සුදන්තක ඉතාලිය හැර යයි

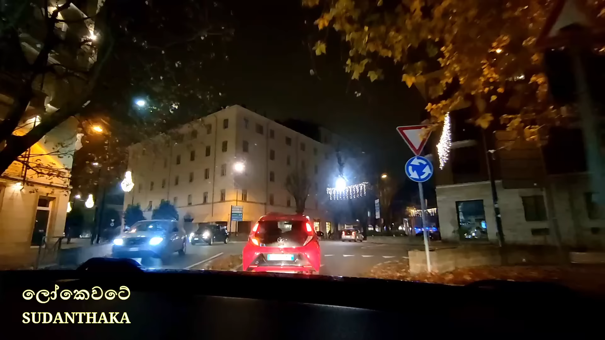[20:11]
මේ සරේ ගිය සැටතර අස්සන්ට මේ. මොන පාරෙන්ද යන්නේ? විදු කරන්න මේ පාර දා පාර. ඕකේ ඕකේ. මේ පාරය. ඔව්. මේ කියන්නේ යන්නේ. ගෙවල් ගාව නිසා